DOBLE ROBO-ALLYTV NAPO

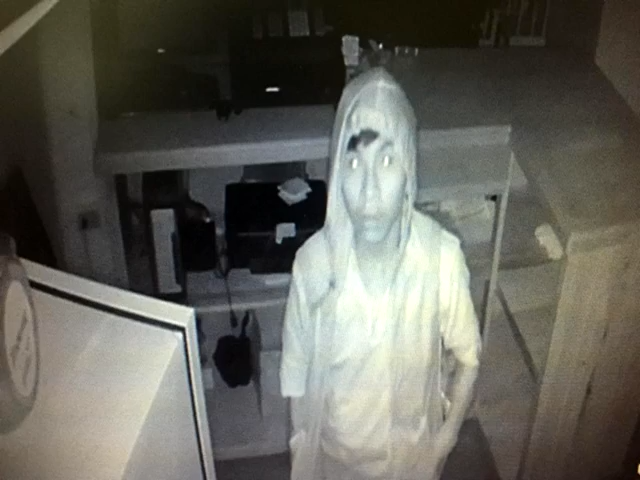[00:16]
En las imágenes captadas por la cámara de seguridad se ve claramente cuando este hombre de aproximadamente 20 años se
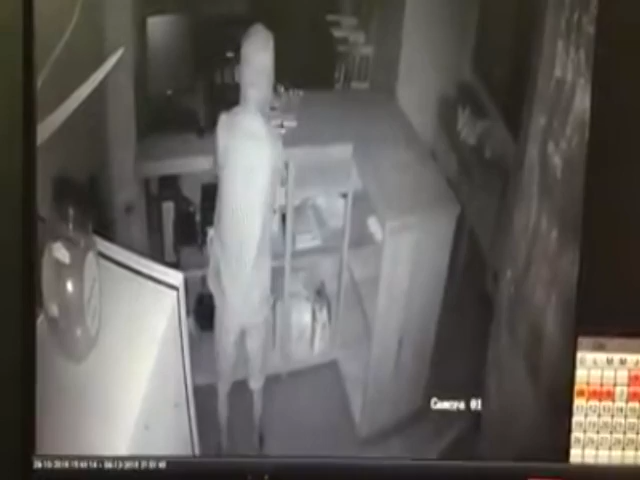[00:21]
sustrae el dinero que los propietarios del restaurante recaudaron durante toda la semana.